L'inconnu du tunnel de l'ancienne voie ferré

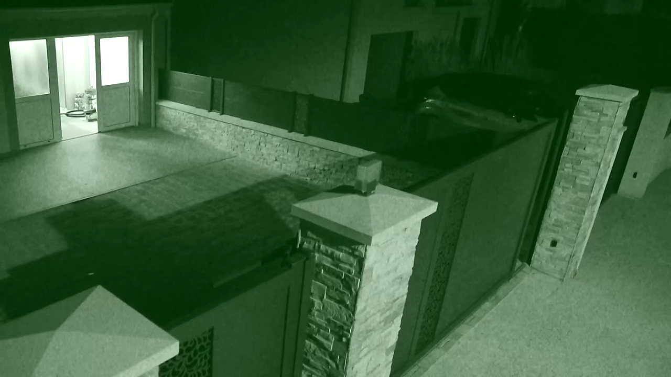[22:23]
Et là, il n'y a plus personne qui sort.
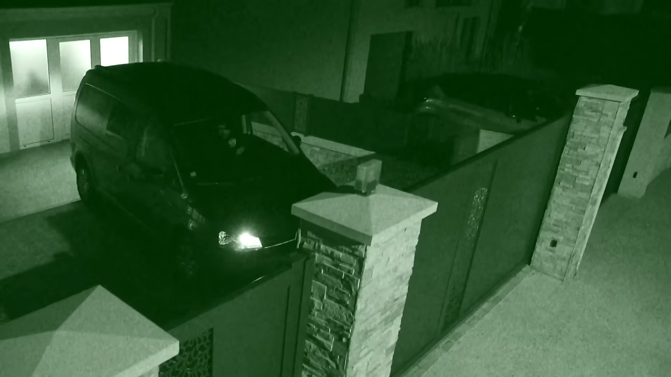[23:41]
Malgré la piètre qualité des images, Sarah et Adan devinent que l'impensable semble se jouer sous leurs yeux. Et en fait, ils sont en train de manœuvrer pour la tourner comme ça, pour mettre le cul de la voiture à l'entrée. Et on voit le coffre s'ouvrir, mais on voit un peu mal.
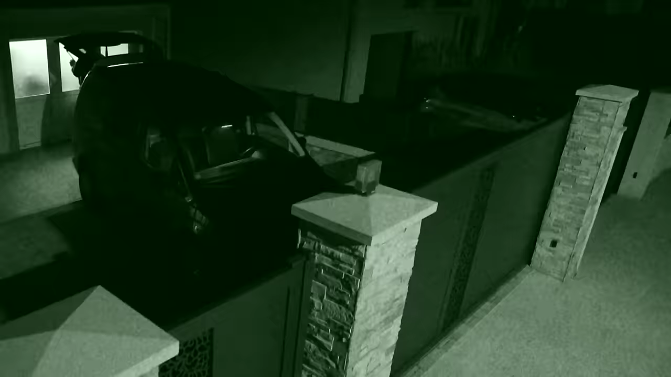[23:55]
Quand on fait rentrer un véhicule comme ça en marche arrière, ça veut dire quoi ? Ça veut dire qu'ils ont quelque chose de lourd à charger.